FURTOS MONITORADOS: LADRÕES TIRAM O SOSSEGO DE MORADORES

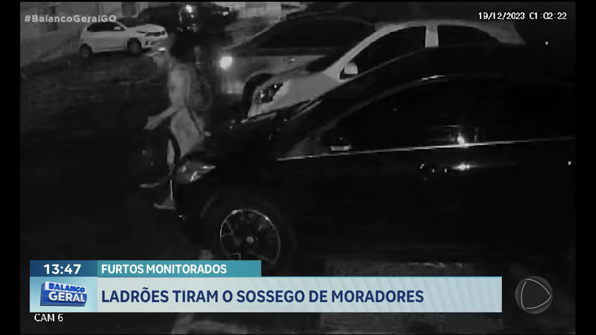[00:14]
Nessa rua, a rua A, no setor leste Vila Nova,
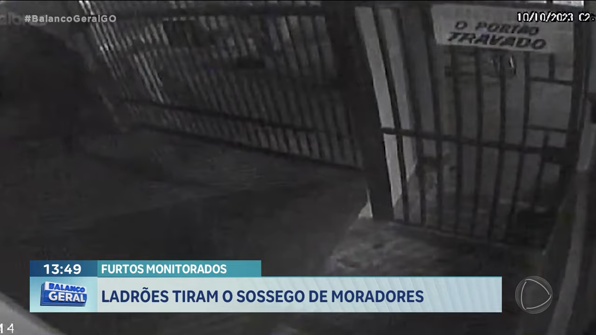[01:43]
Com facilidade, eles retiraram o portão dos trilhos e entraram. Essa outra imagem mostra os criminosos passando pelo pátio do condomínio e indo até o estacionamento coberto, onde furtaram a bicicleta.
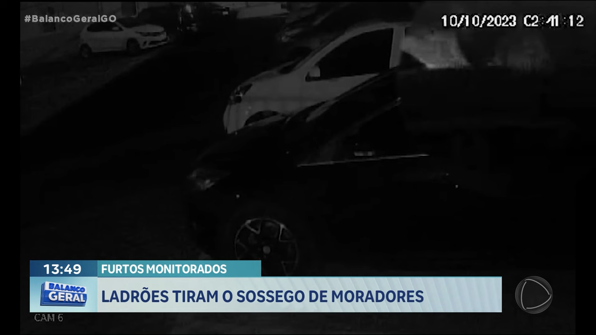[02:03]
Repare que eles utilizaram um isqueiro para clarear o local. Um deles ainda olhou dentro de um carro para ver se tinha algum objeto de valor.
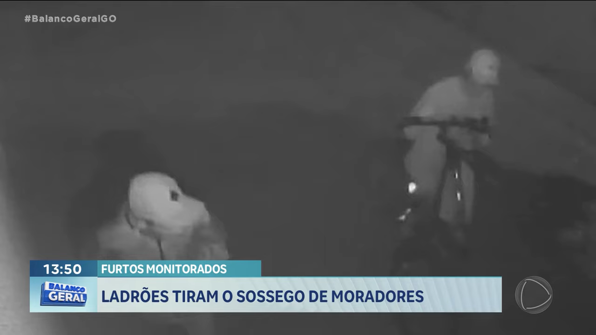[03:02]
O primeiro furto aconteceu às 2h40 da manhã, onde chegaram três indivíduos,